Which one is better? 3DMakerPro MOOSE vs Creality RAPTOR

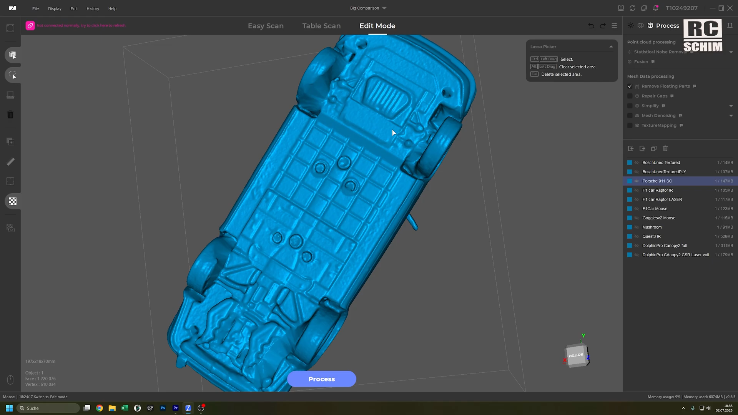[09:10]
And also the underside and the engine.
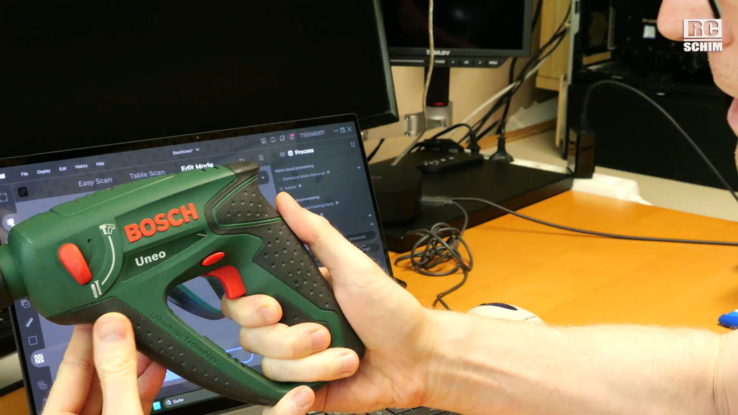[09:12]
Okay I'm very impressed with the scan of this. Yeah okay it's a matte finish and it's not too complex geometry.
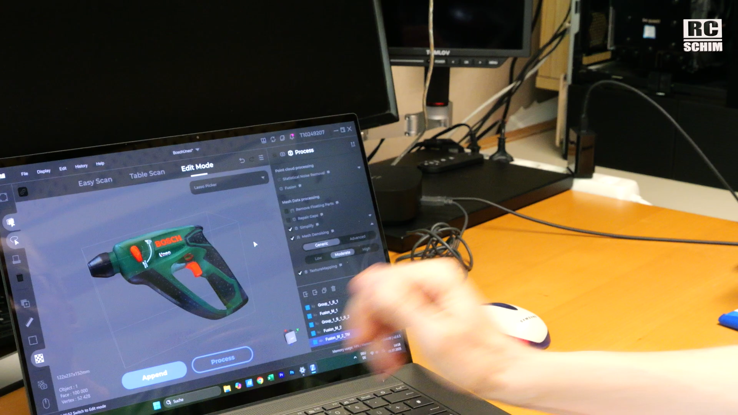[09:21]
I'm very impressed with the scan results that I got of this. The one thing though if you want to go for texture mapping you need to simplify it and try to get the face count down.
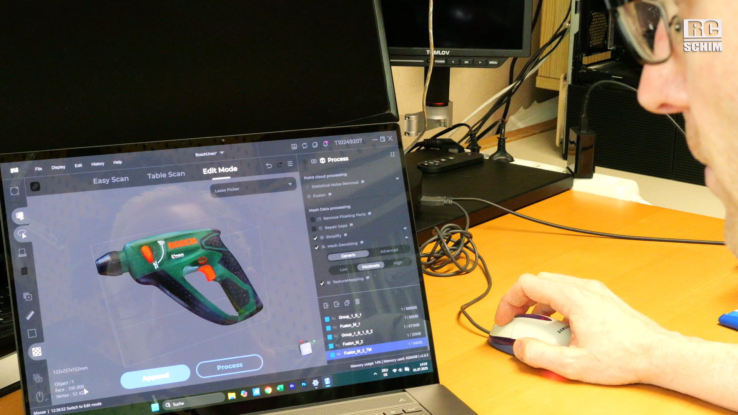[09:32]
Like with 100 000 faces. It's still fairly complex and it took quite a long time.
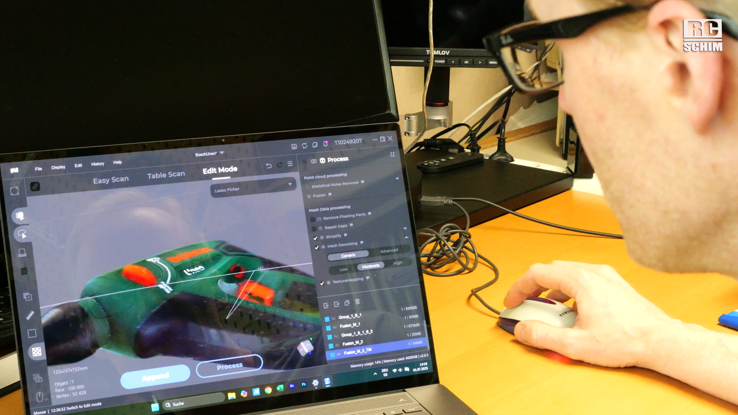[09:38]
I actually thought it would have hung.
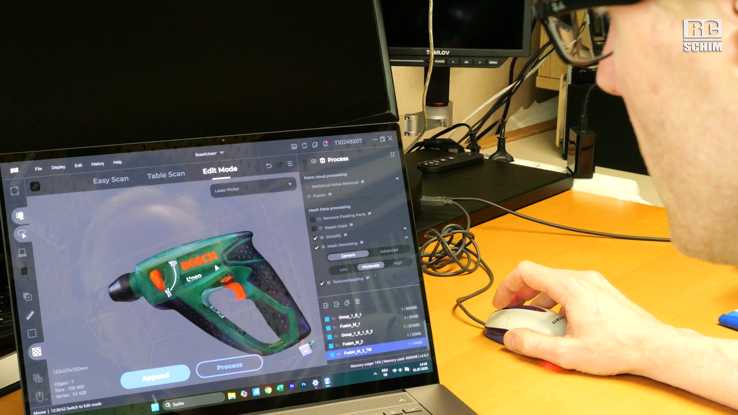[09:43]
Yeah now it really looks good and it could work as an asset for a computer game. Unreal Engine computer games or something like this. It was a really nice and easy scan. This was my first try. This is very much simplified now.
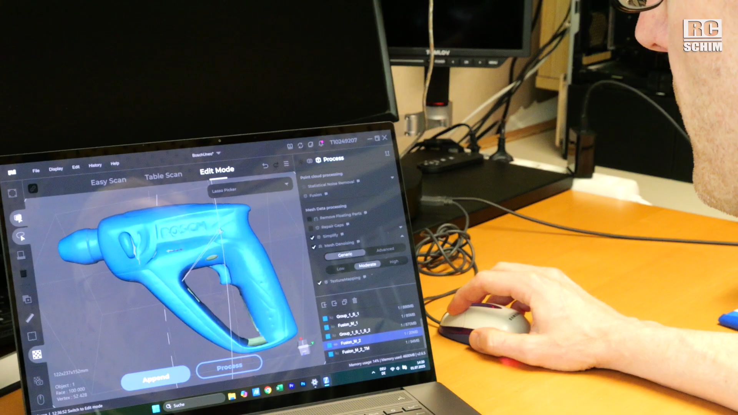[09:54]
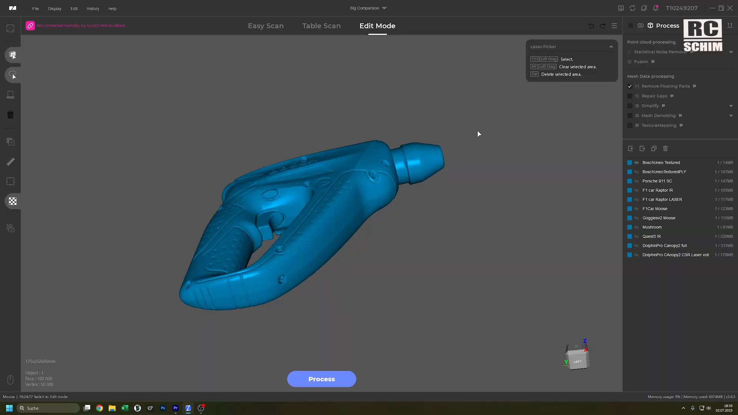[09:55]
For 3D printing you would go with a more detail scan like this where you have a texture over it.
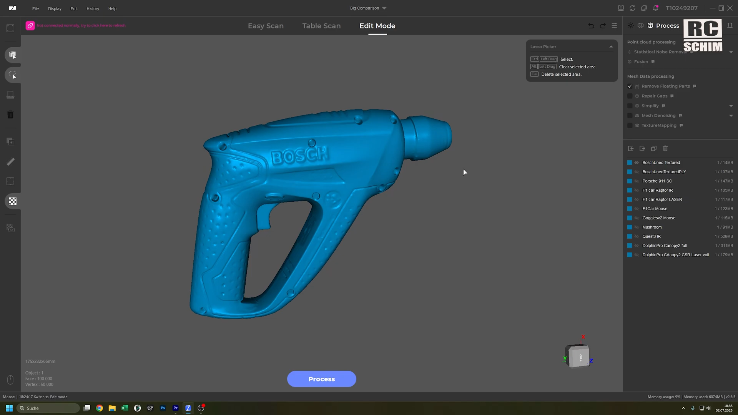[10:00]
You don't need a lot of faces.
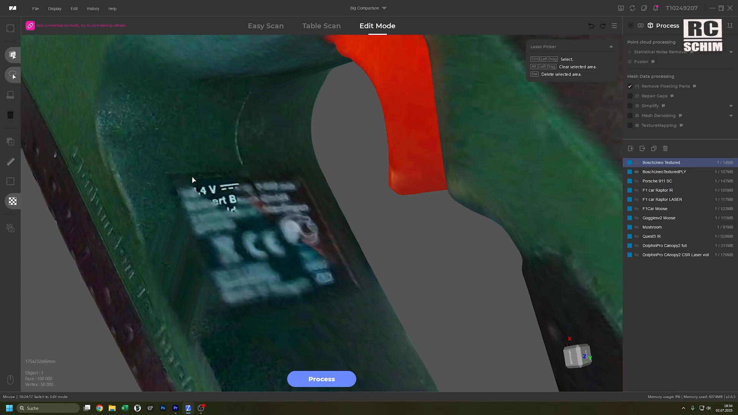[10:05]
Sometimes though the assignment of those vertices tiles. I mean here it's super sharp and here it isn't.
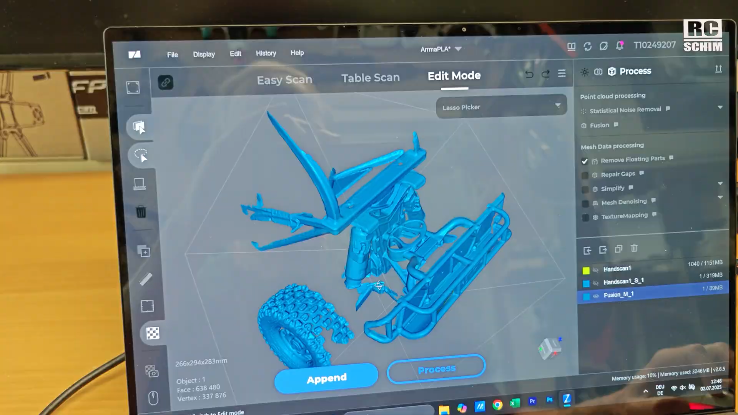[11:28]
But then again after the scan finished I'm kinda impressed by the level
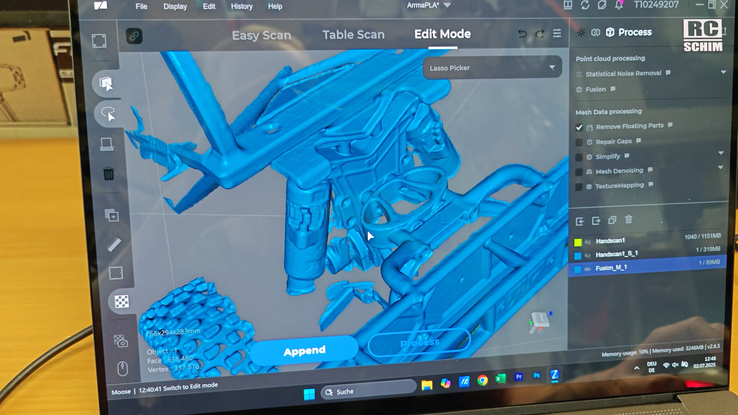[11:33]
of detail that I got out of my sloppy scanning here.
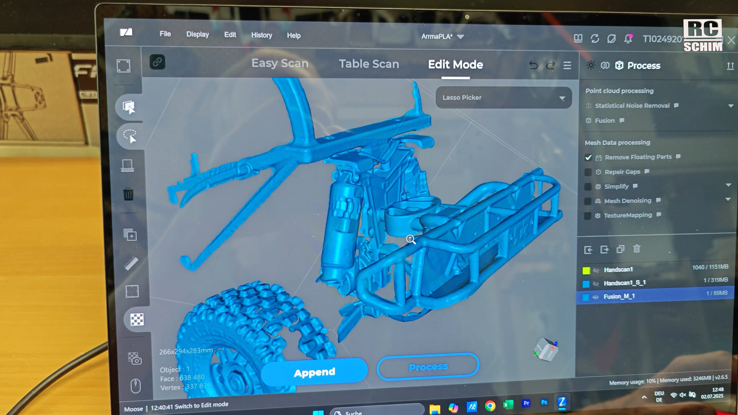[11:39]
So with enough time and patience maybe you can scan this whole complex task at once.
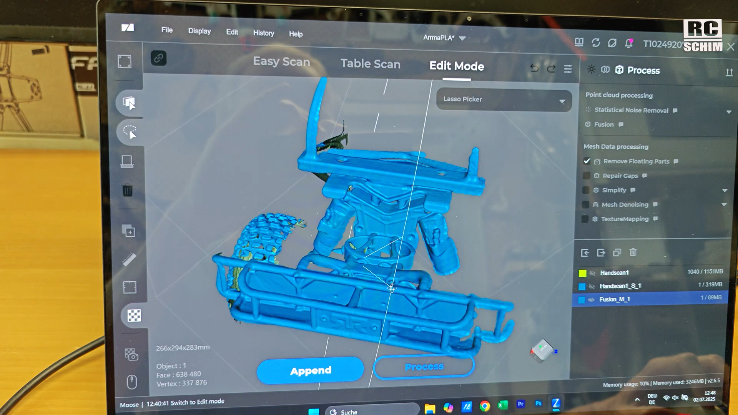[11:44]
It's not easy to scan large objects because the scan area is kind